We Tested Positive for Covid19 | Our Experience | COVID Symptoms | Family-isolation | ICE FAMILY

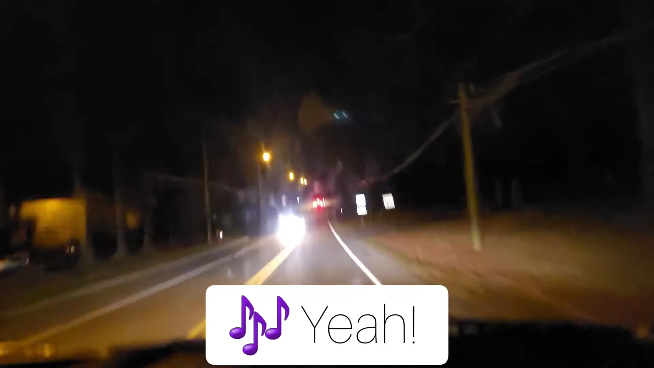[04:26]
dark out and spooky We're close to my groom's house.